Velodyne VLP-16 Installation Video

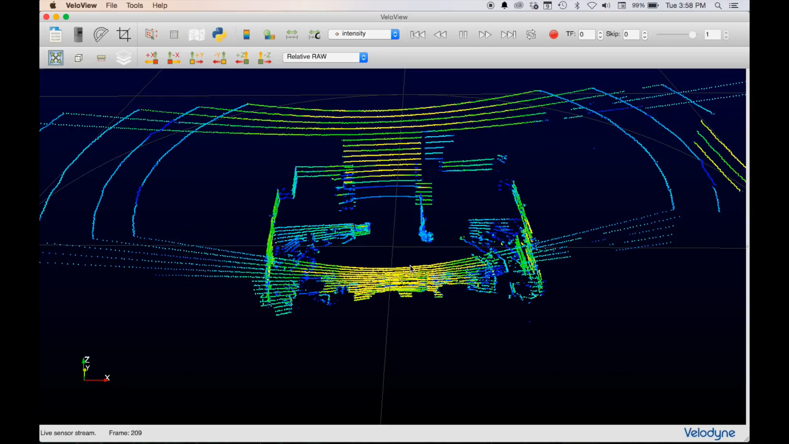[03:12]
You can see the great detail you get from 16 channels. And that's all there is to setting up the VLP 16. Thank you for watching and enjoy your real-time 3D view of the world.